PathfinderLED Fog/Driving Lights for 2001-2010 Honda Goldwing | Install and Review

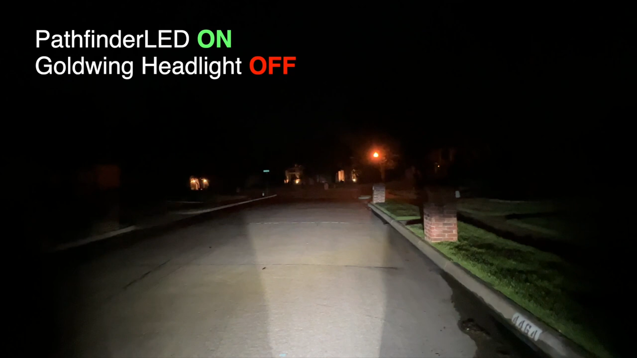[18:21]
Look at how much light these driving lights put out with no headlights on. Just the driving lights by themselves are putting out this much light. It's absolutely amazing. Once again, here are the low beams. Let's turn on those driving lights. Wow, look at the difference. I honestly think these are the brightest LED driving lights I've seen for the 2001 to 2010 Honda Goldwing.